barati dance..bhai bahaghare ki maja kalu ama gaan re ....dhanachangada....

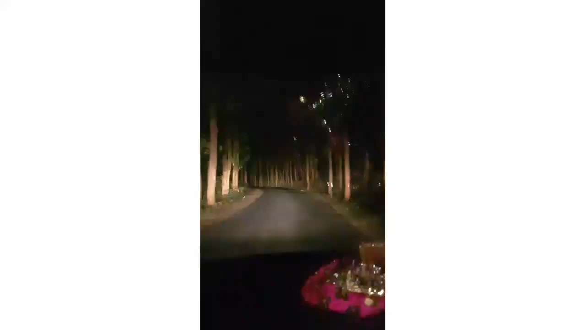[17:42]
ଭାଇ ଭାଉଜଙ୍କ ବାହାଘର ସରିଲା, ଯେଉଁଠୁ ଷ୍ଟାର୍ଟ ହେଇଥିଲା ସେଇଠି ଏଣ୍ଡ। ଏବେ ଆମେ ଚାଲିଲୁ ଗାଁକୁ, ତ ଦେଖନ୍ତୁ ଏଇ ବ୍ୟୁଟିଫୁଲ୍ ରାସ୍ତା ରାତିରେ କେତେ ହରର ଦେଖାଯାଉଛି।